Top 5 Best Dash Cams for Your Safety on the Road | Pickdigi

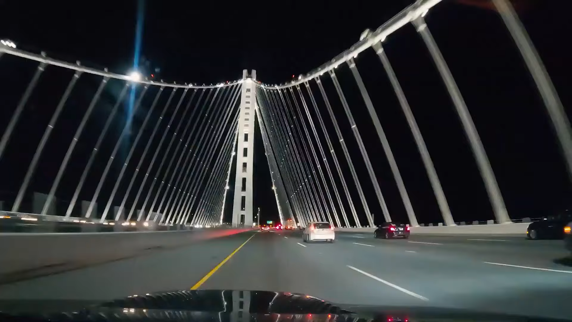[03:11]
With its 4K Ultra HD resolution,
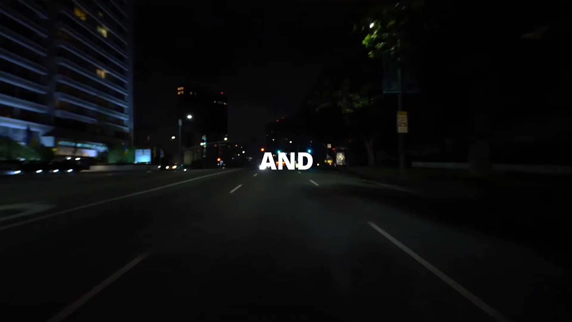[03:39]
Equipped with a high-precision GPS module, this dash camera provides accurate location tracking and speed data,